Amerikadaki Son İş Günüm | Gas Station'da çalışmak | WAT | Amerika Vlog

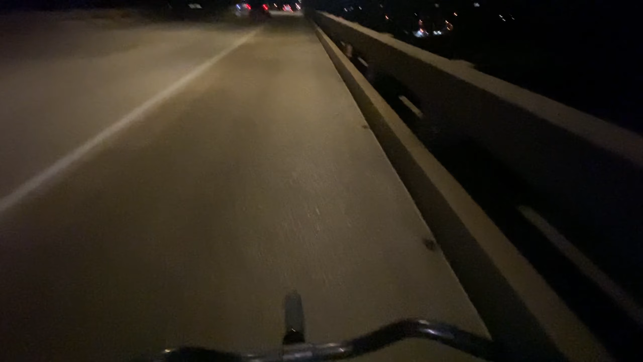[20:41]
Evet, yokuş bitti. Düz alandayız artık. Burası nehir.
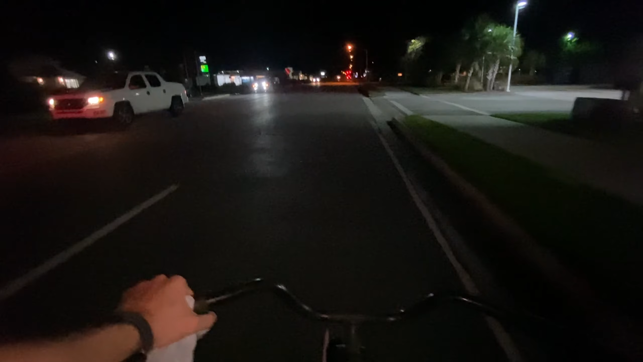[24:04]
Ya yol hiç karanlık değil de. 05 X'i alınca bir karanlık gibi gözüküyor. Neyse, de nedenini bilmiyorum. Neyse, biz de devam edelim.